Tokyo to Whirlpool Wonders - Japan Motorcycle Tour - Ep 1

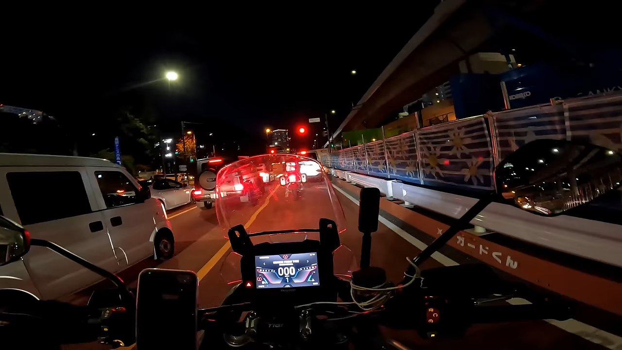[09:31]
We've been stuck in traffic now for ages, and I can't remember what time the ferry goes, but it's 5 past 6 now. I've got a feeling it's getting a bit touch and go. Not only that, I've got a tyre sensor come up, saying I've got a front, or possibly it's the sensor, I don't know. But anyway, it's all getting a bit exciting now. Alright, so I'm glad to say we've made it to the ferry terminal.